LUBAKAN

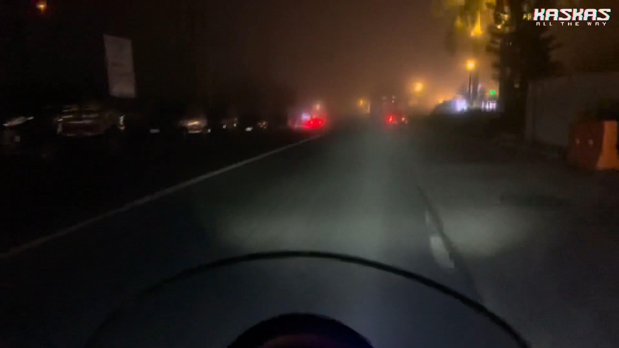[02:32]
kagrabe yung hamog So di namin expected talaga na makapal na makapal yung hamog niyan So pagdating namin doon sa parting unahan pa niyan Sobrang, ano na, sobrang zero,
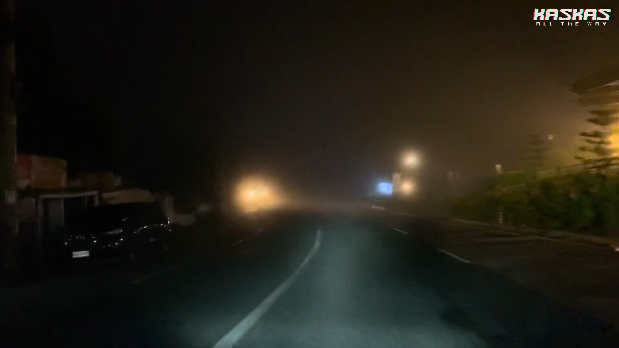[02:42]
zero visibility na Wala na talagang makikita, grabe Kaya, yung ilaw ko nakasagad na yan Nakahinang ilaw ko para makita Yung iba nag-hazard pa nga, ayun So yan, papunta kami doon sa may shell Shell maho, ganito ba yun Dito kasi kami, dito kasi ako unang nakapunta
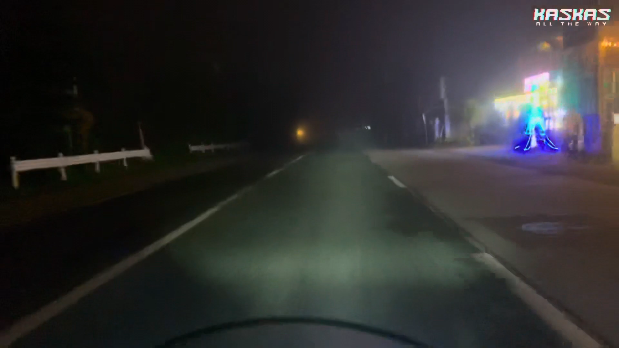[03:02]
Nagdadayo ako ng lapag So yan, pagdating namin doon,